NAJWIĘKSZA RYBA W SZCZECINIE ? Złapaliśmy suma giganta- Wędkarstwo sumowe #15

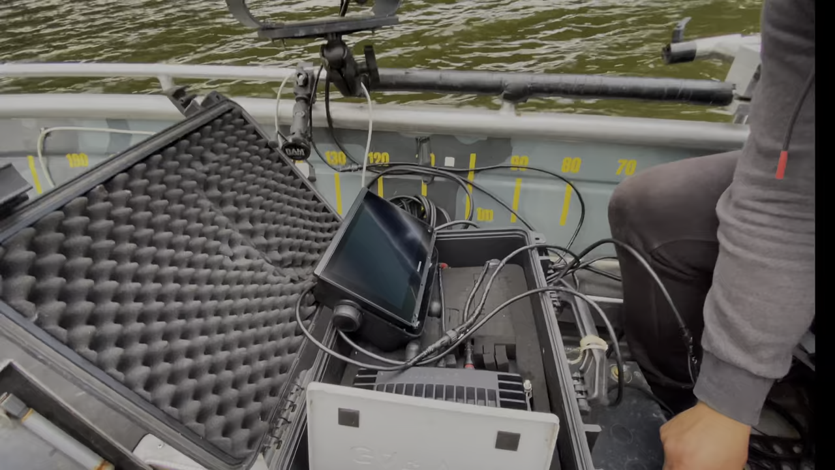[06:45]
Tu będzie w dół, tu mamy perspektywę, uczymy się tego czytać. O, tu mamy już jakiegoś sumika, widzimy, ale jeszcze gdzieś podłącza wszystko. Na zawody już zmontujemy to profesjonalnie, będzie wszystko na relingach, na ramię wisiało. A na tą chwilę to testujemy, zobaczymy co będzie, jak będziemy jakaś już ryba namierzona, odezwę się. Jest gruba ryba.
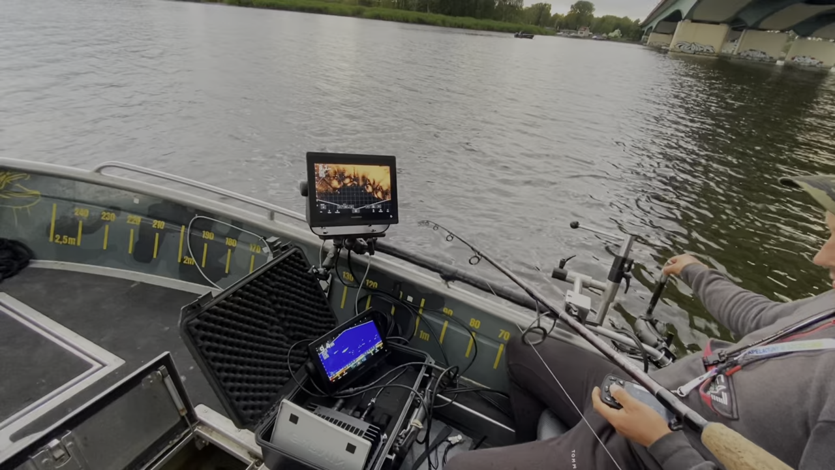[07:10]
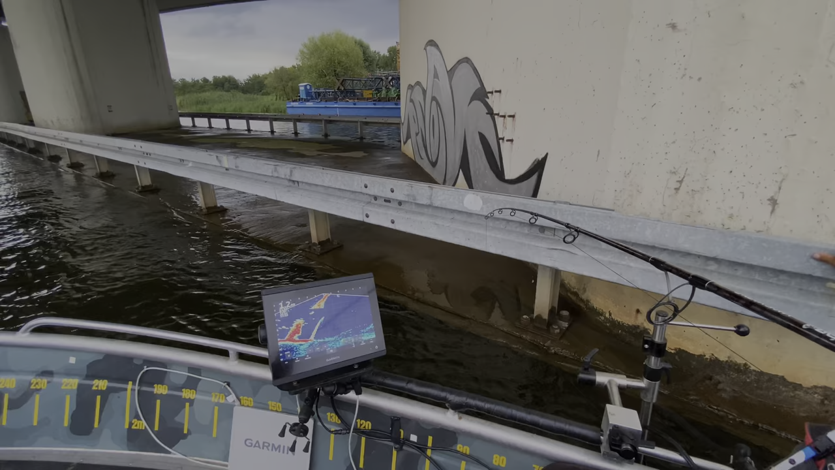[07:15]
Dobra, słuchajcie. Na razie ryba, którą śledziliśmy, schowała się.
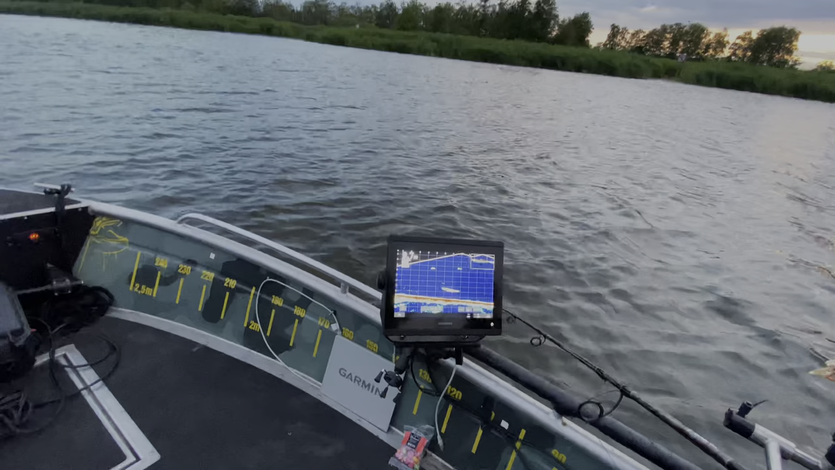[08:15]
Musimy go tak zaskoczyć, jak wiesz, podejść go.
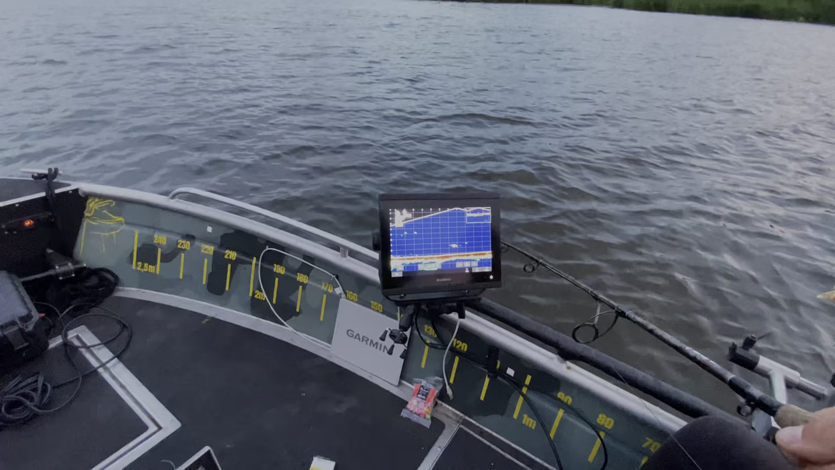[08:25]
Teraz znów. Wiesz, tu powinna być bomba w tym momencie, prawda? No właśnie teraz. Patrz.
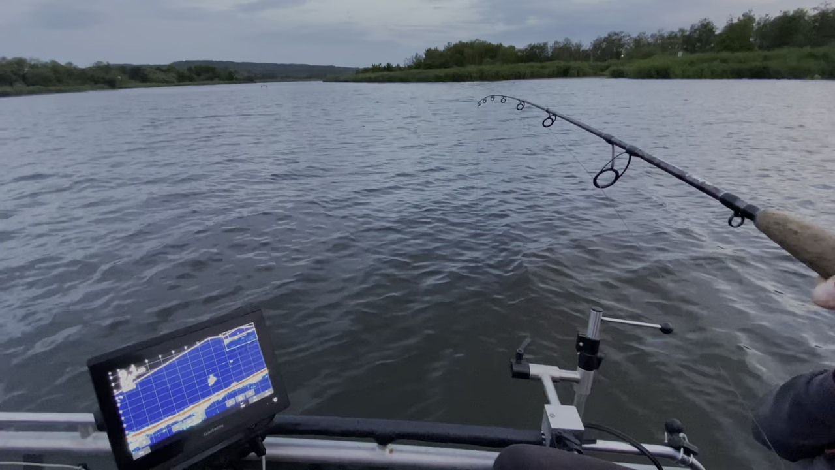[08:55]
Poskoczyłeś i zanie pociąg do niego, zanim do... No teraz już kurwa. Idzie znów, idzie znów. No i co? Napływamy pięknie rybę i mówią, że ze hosądą ryby się łapia. Macie dowód, zobacz jaka ryba.
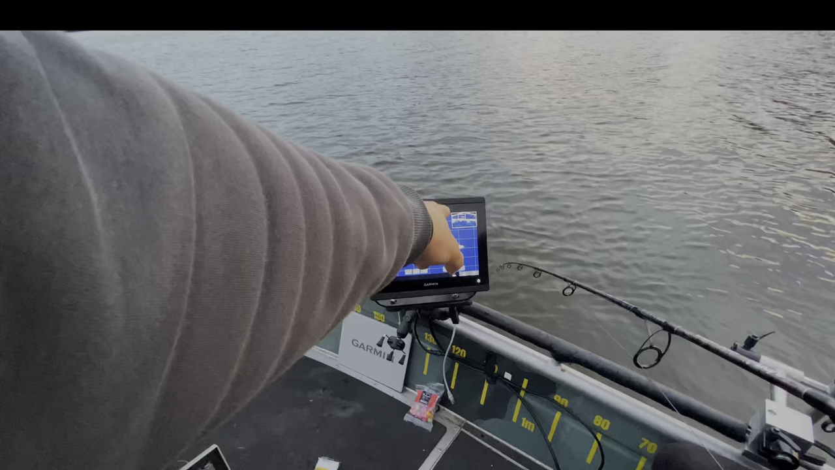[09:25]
No weź przypierdziel, chłopie. Takiego pięknego... O, nie, skręca.
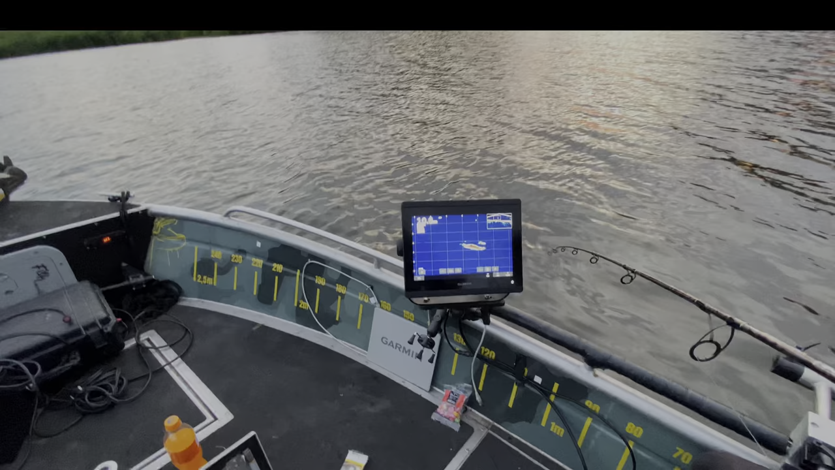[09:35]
Uciekać?
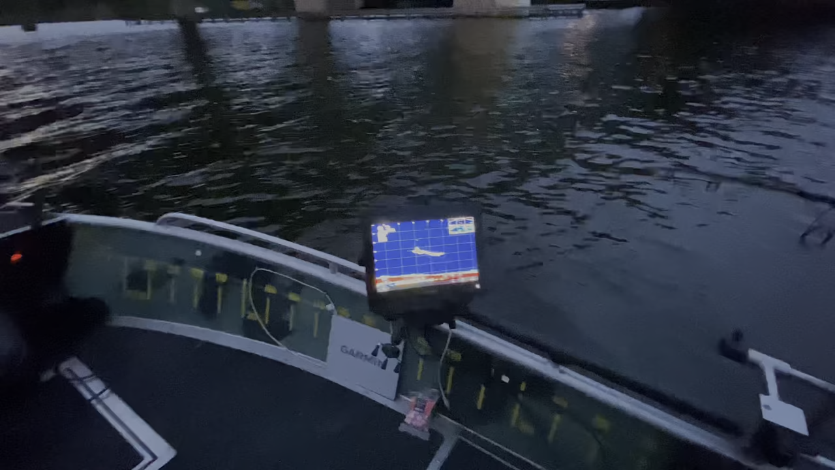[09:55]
Pięknie jest żywca pod mordem.
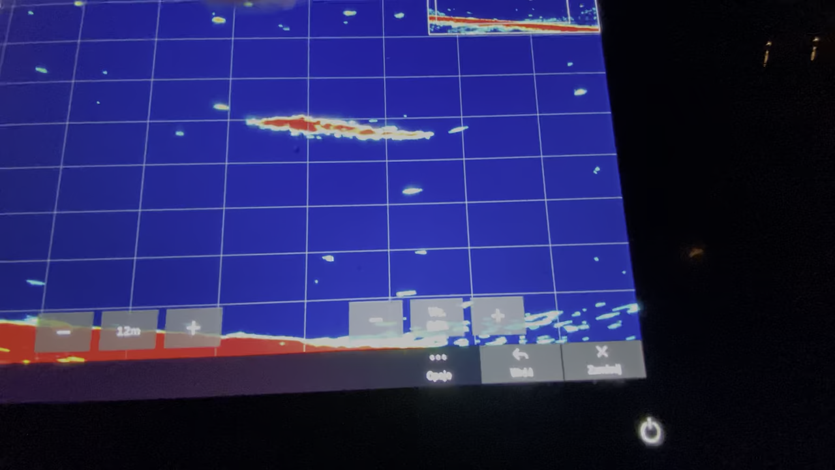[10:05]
I ani razu nie wziął. 3 godziny siedzimy i już po prostu mamy dosyć.
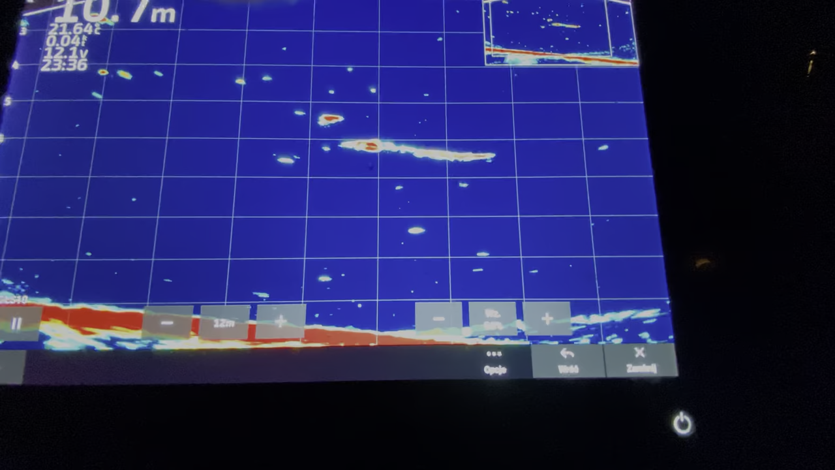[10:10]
Ale jeszcze nie poddajemy się.